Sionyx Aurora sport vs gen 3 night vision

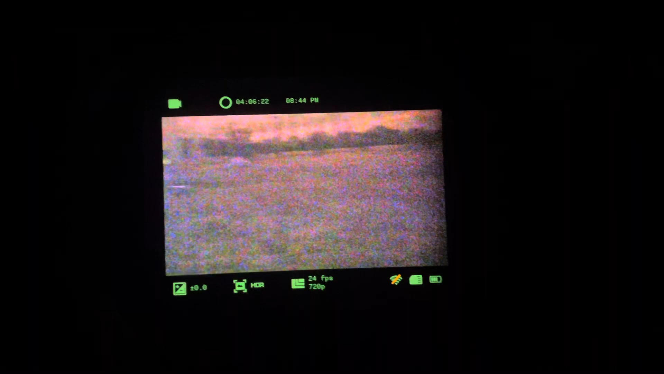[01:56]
You can see the fire going on over there.
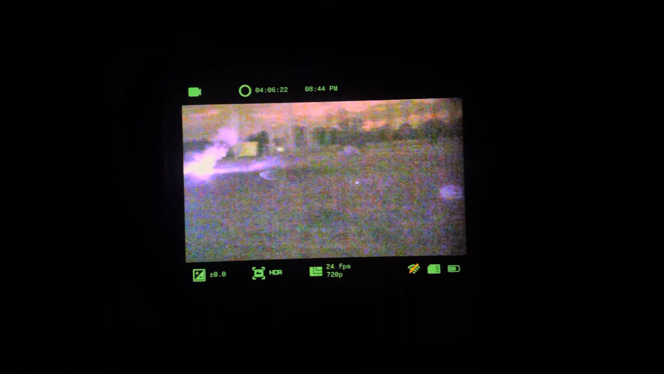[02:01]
You can see this big old field.
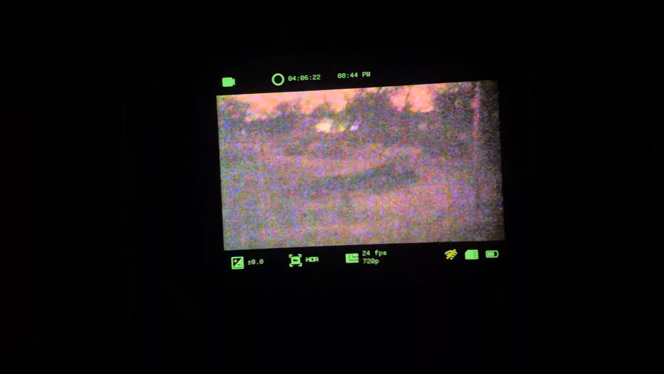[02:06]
The house. And over here all the cameras I have turned off.
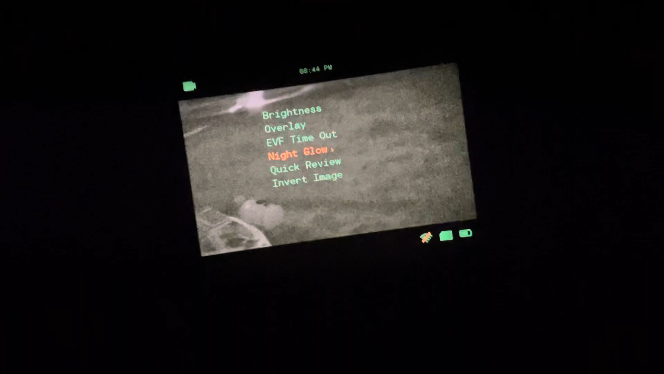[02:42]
I always forget how you turn that off. Okay I think it just goes away. Come on it's harder to do. It's just quite better.
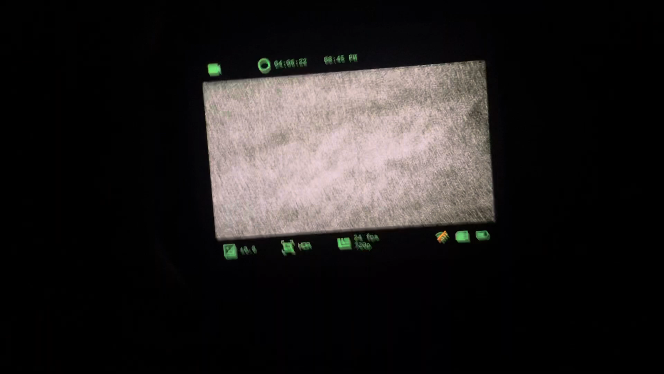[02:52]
And you can see you can see better out of it.
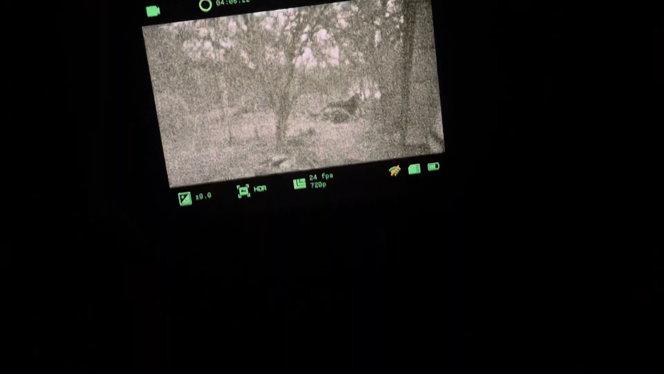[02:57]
And it's able to see a decent amount. It's not amazing. And up close it's hard to really make out
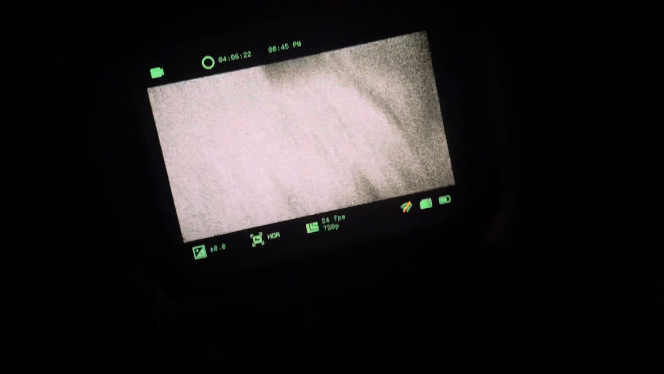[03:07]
all that much. Like right now we got the sky but if we go inside
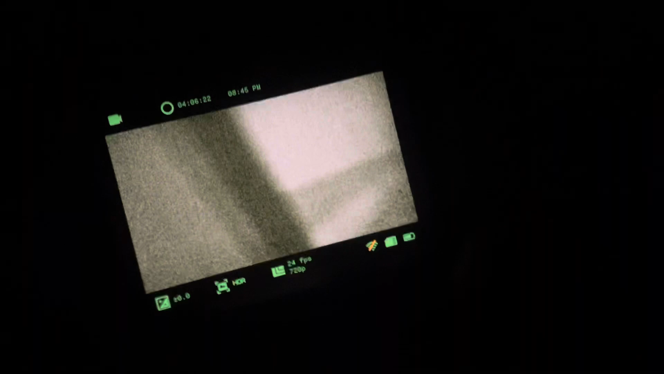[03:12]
where there's no no brightness at all you can't see anything at all.
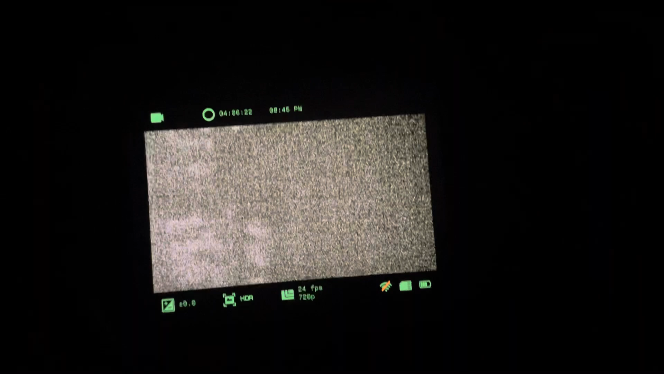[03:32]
There you can see a little something. I don't know what that is.
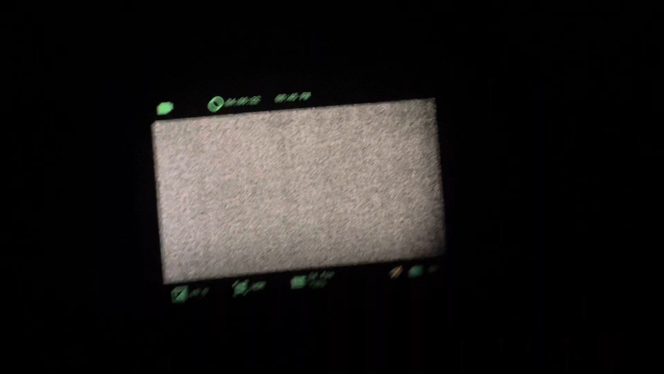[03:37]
I think we're getting some glare. Okay. But outside it's it's not terrible.
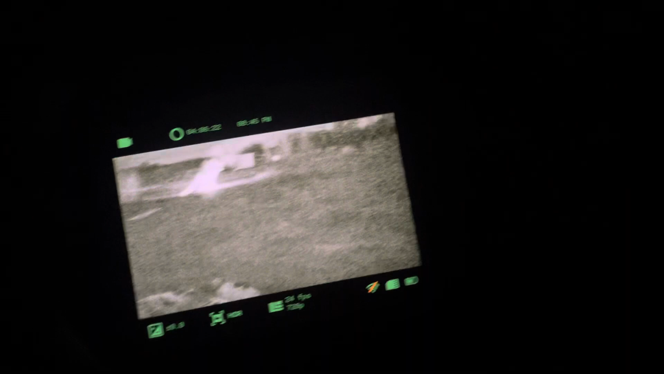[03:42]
You can still see around. Okay. So let me just find a light. And now we have light again.
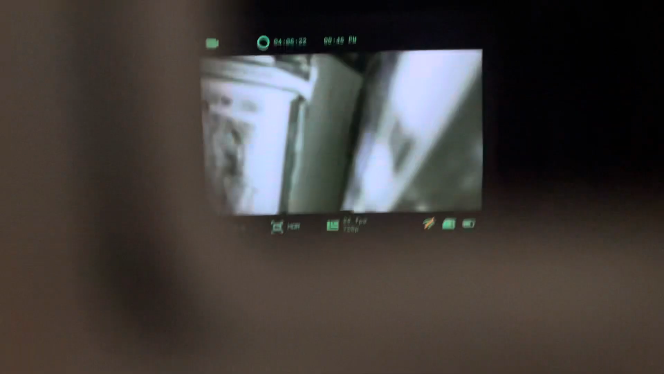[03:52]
Now you can see everything in here right?